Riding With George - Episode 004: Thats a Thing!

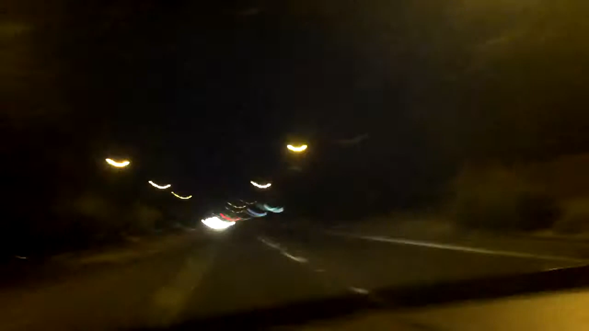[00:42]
Let's keep it straight on the road. Let's keep it straight on the road. Yeah, that's a thing. There we go. That'll work.
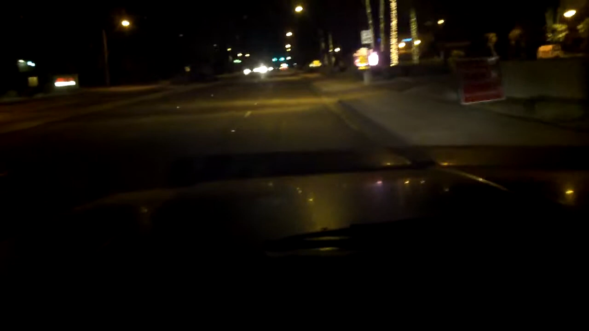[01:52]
Say if this was a car, this wouldn't be happening because it's a standard. And it's a lot harder to drive a standard with one hand. Not saying it can't be done, because I know it can, but it's just a lot harder. You need to turn your lights on, bro. Your lights are off.
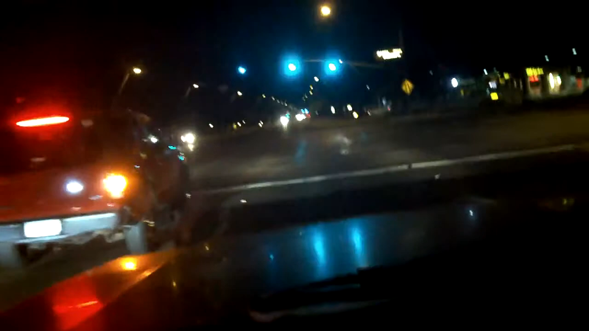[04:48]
Green light! Going! In my land yacht! Yeah. I could probably hit a bus in this thing. Granted, they'd both end up pretty hurt. Don't want to hit a bus in this thing. No way in hell. Never want to hit a bus ever. Or be hit by a bus. That'd be even worse. Now, however, it'd be interesting to get hit by a helicopter. Frontal impact of a helicopter.
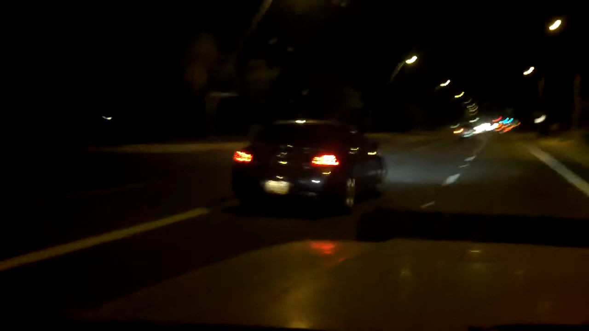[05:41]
Isn't he? Not sure if what's his bucket after he turned his lights on. Don't see him anymore. Time to break. Begin the celebration process. That's a thing.
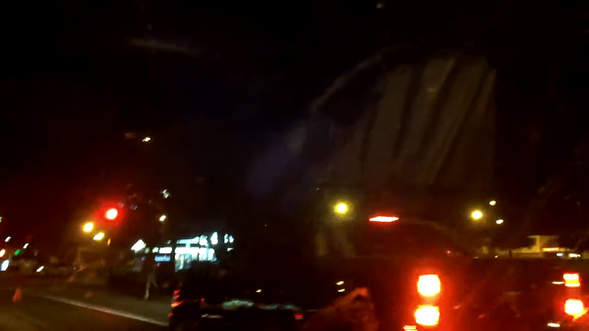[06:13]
Bro without a shirt, bro with a shirt, and I'm way too tiny bike. Construction! That's a thing. Lots of red. Lots and lots of red.
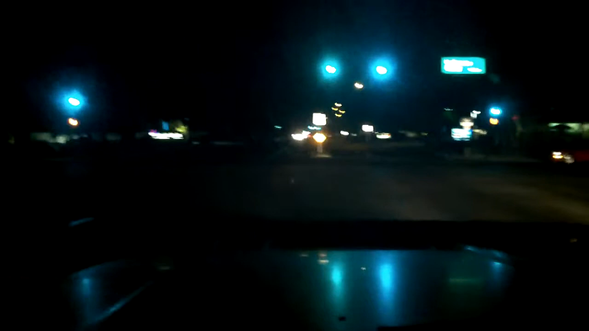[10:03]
Hey, I can turn left. Excellent. See, gas prices are finally starting to come down. That is $3.77 in Arco. Granted, it's Arco, but still. It used to be like $3.81 or something. That's a thing. Gas prices actually went down a little. Kind of hard to believe. I like it though. With a bro without a shirt. That seems to happen a lot tonight. I'm not sure why. But anywho.